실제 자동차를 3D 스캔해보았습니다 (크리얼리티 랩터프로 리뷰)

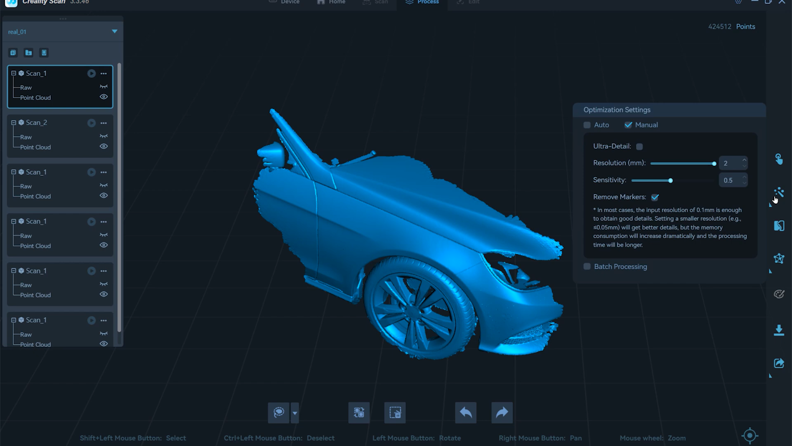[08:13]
클라우드를 생성을 하시면 여기 포인트 클라우드에 눈마크가 들어오게 되고 이제 포인트 클라우드로 보여지고요.
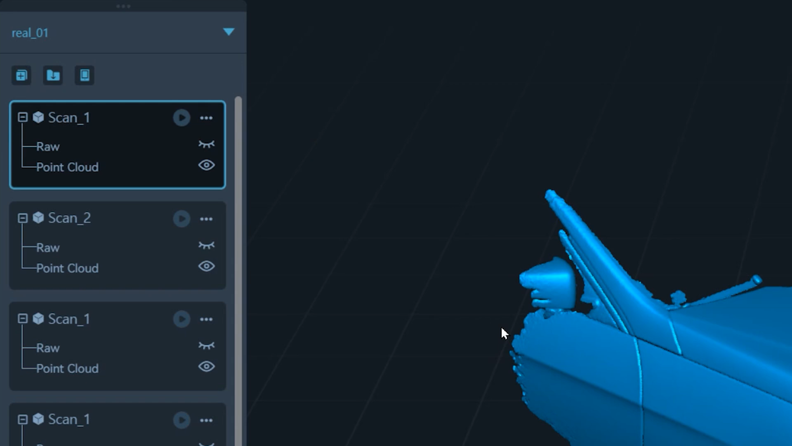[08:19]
이전 단계인 로우 데이터로 다시 돌아가고 싶으시면 이렇게 누르시면
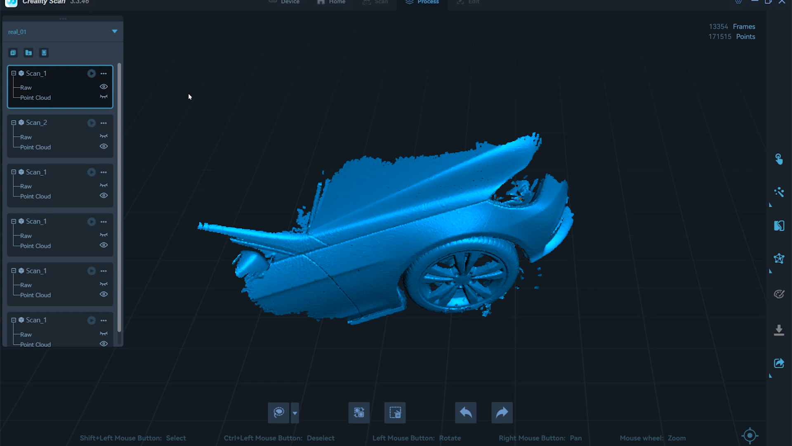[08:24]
이 위쪽에 눈이 켜지면서 로우 데이터가 되고요.
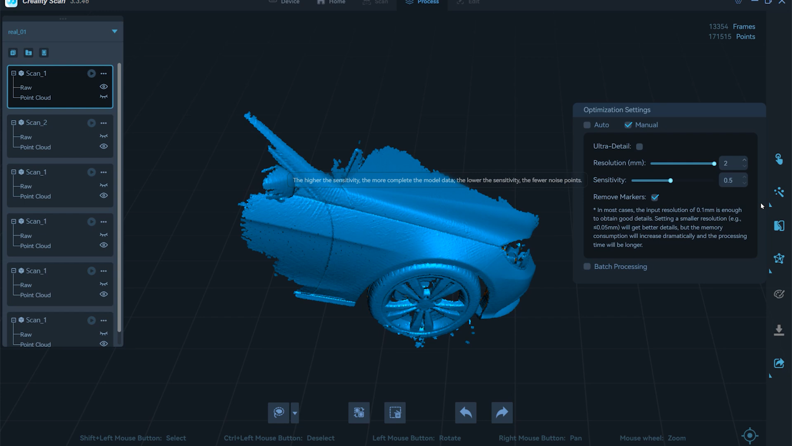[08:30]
여기서 다시 포인트 클라우드 설정을 바꾸셔서 수정해 보실 수도 있습니다. 그래서 포인트 클라우드 이전 단계로 돌아가는 것은 부담없이 이렇게 하시면 되는 겁니다. 이렇게 로우 데이터로 돌아가신 다음에 다시 포인트 클라우드를 하시면 되는 거고요.
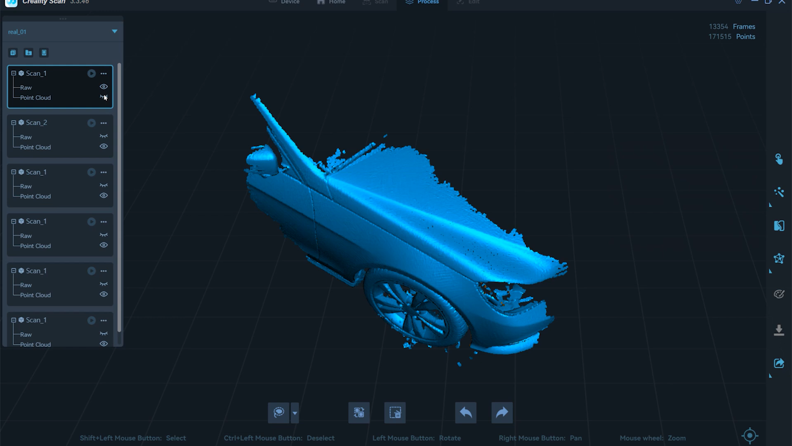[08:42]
그리고 포인트 클라우드가 만들어져 있습니다. 지금 전부 제가 다 포인트 클라우드는 이렇게 다 눈이 켜져 있죠.
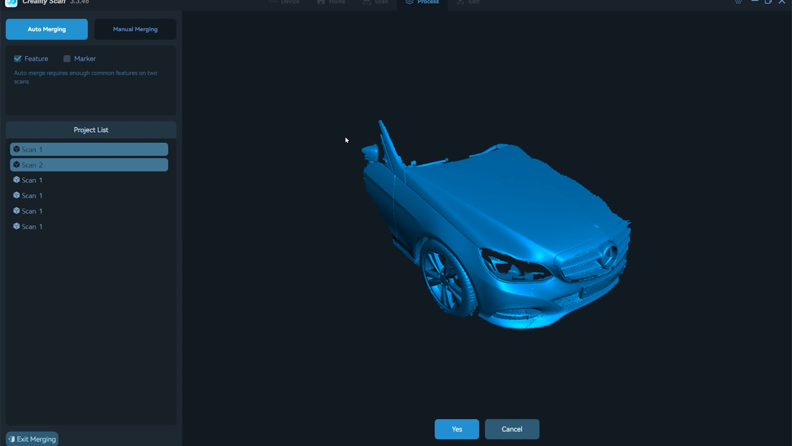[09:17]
이렇게 해서 지금 하나의 모양이 됐고 잘 붙었다면 예스를 눌러 주시면 옵티마이징 돼서 하나의 파일이 만들어집니다.
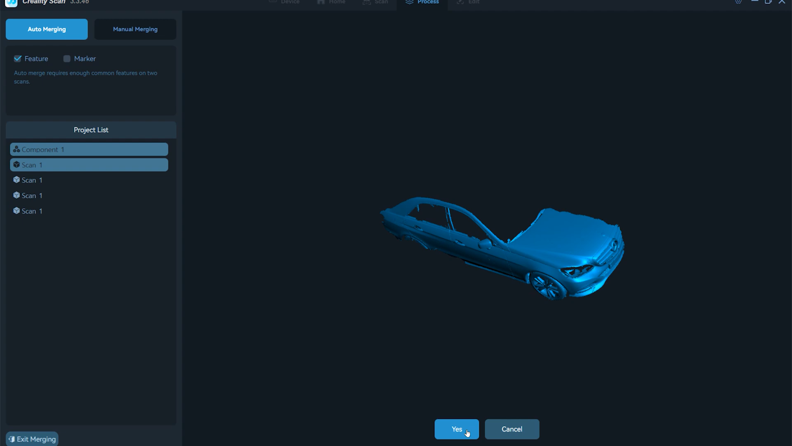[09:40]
지금은 자동차이기 때문에 형태를 내가 바로바로 인식해서 다시 컴포넌트 2라는 이름으로 하나의 파일이 됐죠.
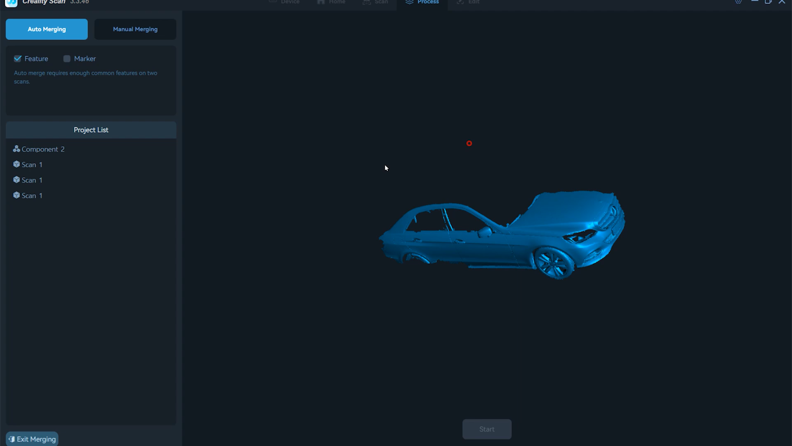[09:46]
또 다음 데이터를 이렇게 불러 보겠습니다.
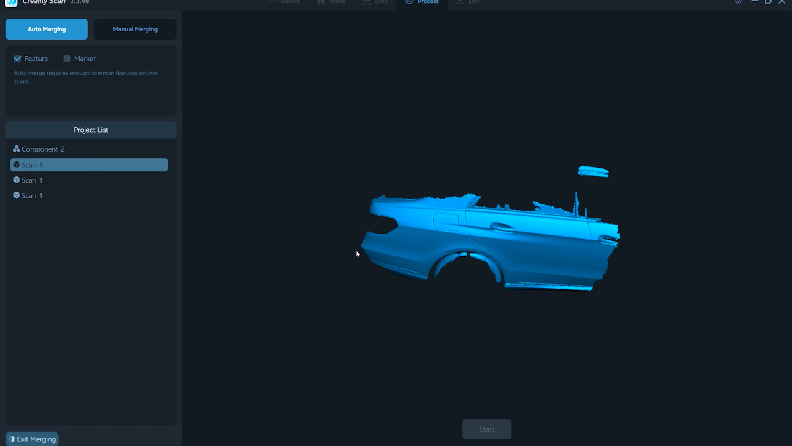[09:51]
지금 이 데이터의 경우는 이 밑면을 추가 스캔했던 겁니다.
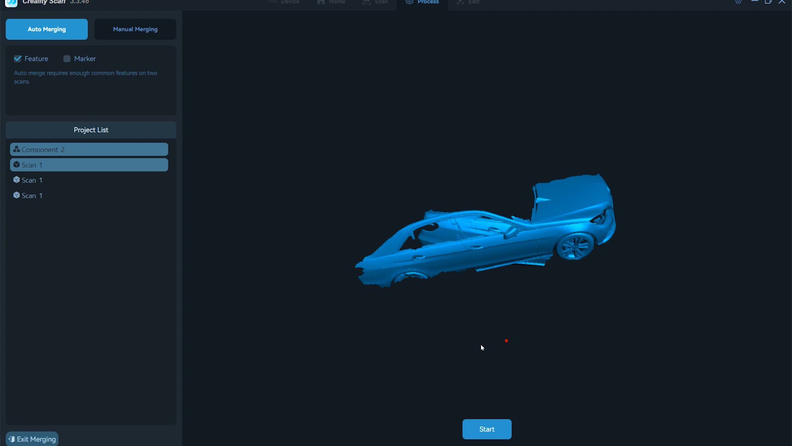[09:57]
그래서 여기는 지금 밑면이 없잖아요. 그래서 스캔한 것이고요.
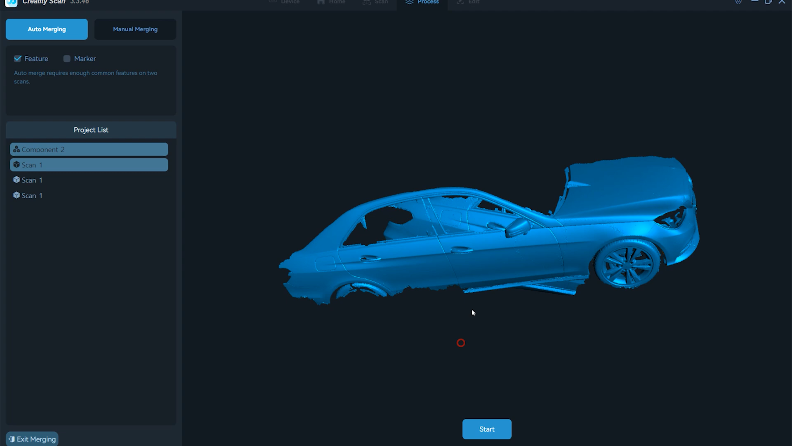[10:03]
지금은 자동차이기 때문에 형태를 내가 바로바로 인식해서 잘 붙여 주는데 이 머지 메뉴얼로 가시면
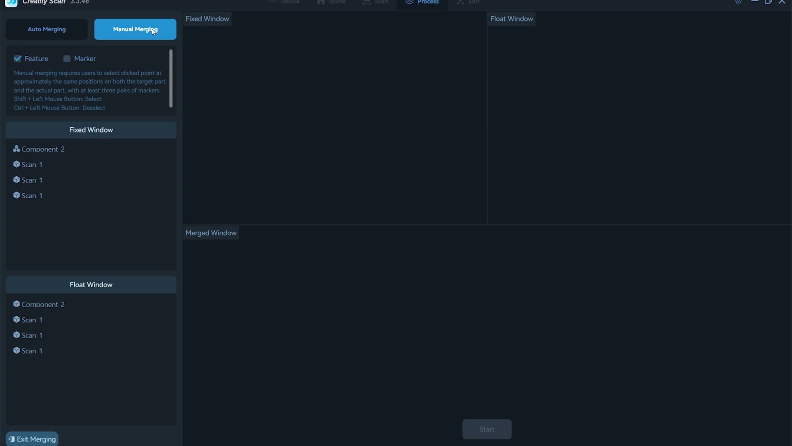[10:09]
이렇게 부르고 두 번째 칸에 이렇게 부르고 지금
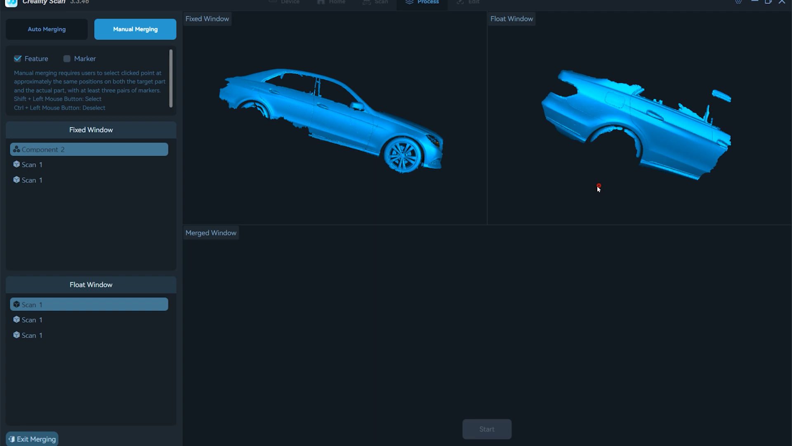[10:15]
같은 경우는 수동으로 붙일 필요가 없지만 이게 형태에 따라서는 수동으로 붙여야 되는 경우가 있어요.
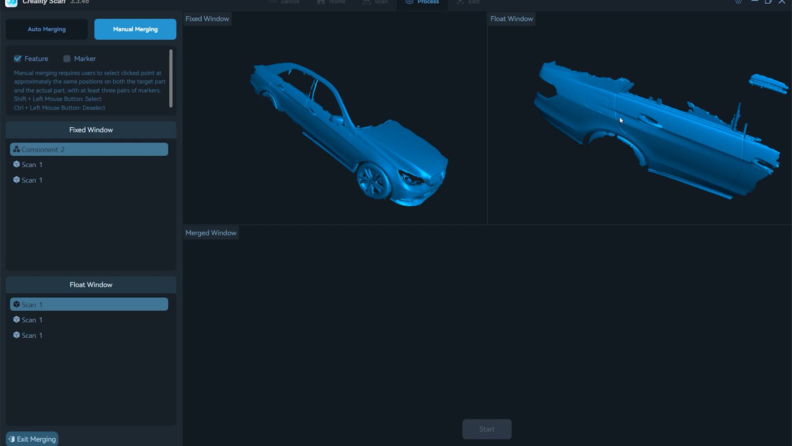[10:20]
인식을 못하는 경우가 있거든요. 그런 경우에는 이제 Shift 왼쪽 마우스로 같은 위치를 클릭해 줍니다.
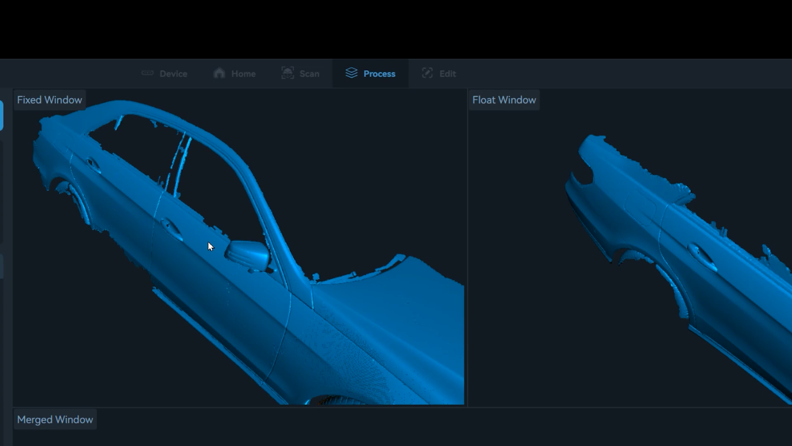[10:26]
예를 들어서 이 부분과 이 부분이 같다.
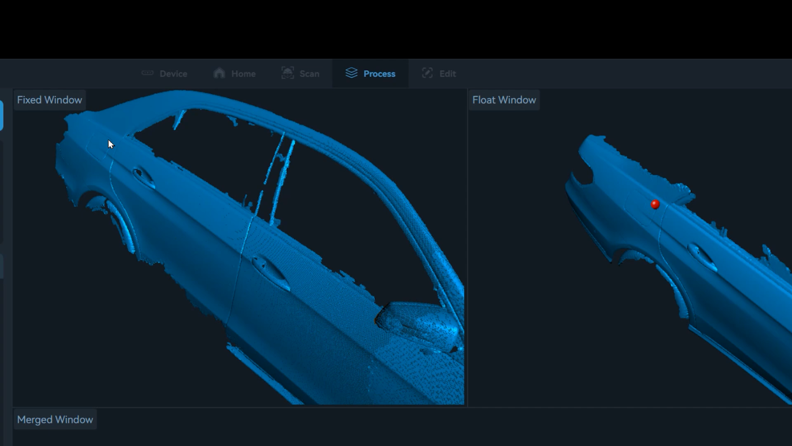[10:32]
또 이 부분과 이 부분이 같은 곳이다. 또 이 부분과 이 부분이 같은 곳이다.
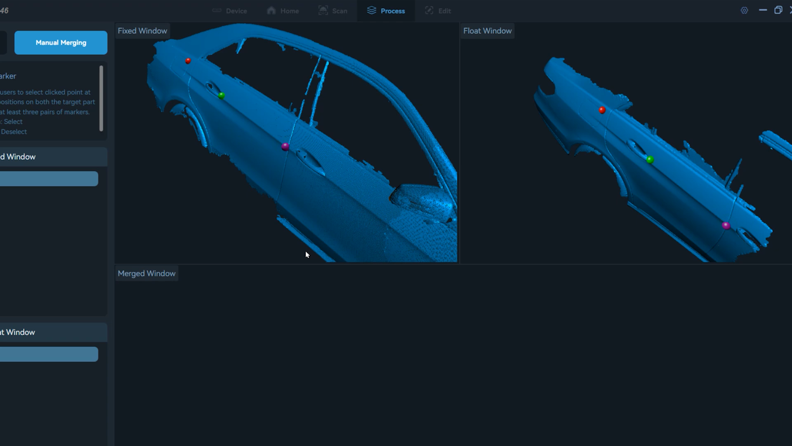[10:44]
이렇게 세 개 이상의 포인트를 찍어 주시면 얘가 같은 곳으로 서로 인식을 합니다. 그래서 Start 누르시면 이렇게 결과 값이 나오는데 잘 붙었죠.
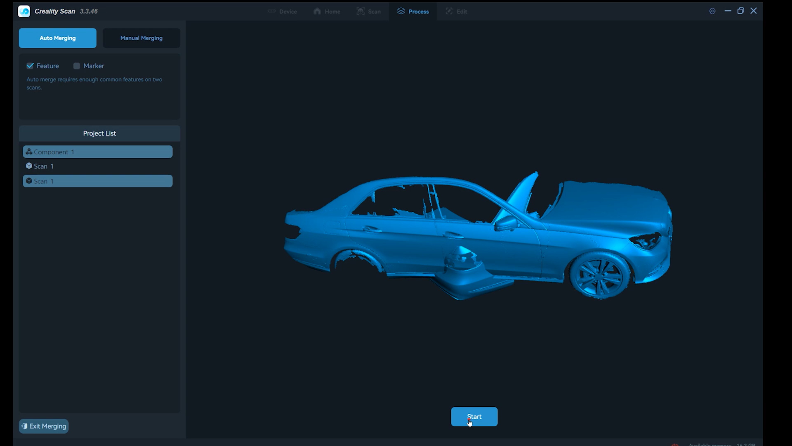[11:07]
뒷면 부분 또 이렇게 Start 해서 AutoMod로 이렇게 붙여 나가실 수가 있는 거죠.